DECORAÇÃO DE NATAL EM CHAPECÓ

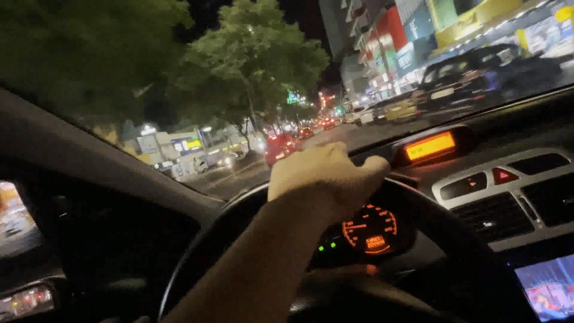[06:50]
A van fica uma quadra daqui. E ó, o que eu gostei na verdade da avenida é essa decoração com a bandeira do Brasil, ó. Daí aparece a bandeira do Brasil, aparece a bandeira de Chapecó e daí aparece... E daí aparece a propaganda do Chiquinho lá. O Chiquinho Sorvete fez parceria e fica tudo colorido. Então bora, vamos acelerar.
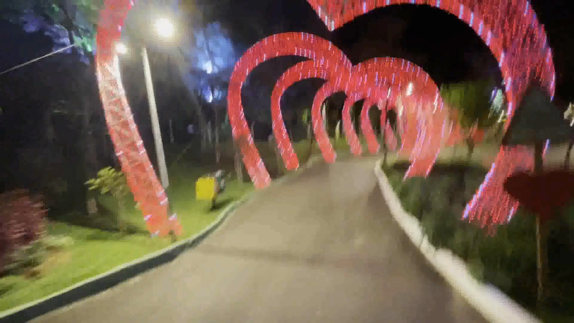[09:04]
Nossa, lindo demais, né? Olha só.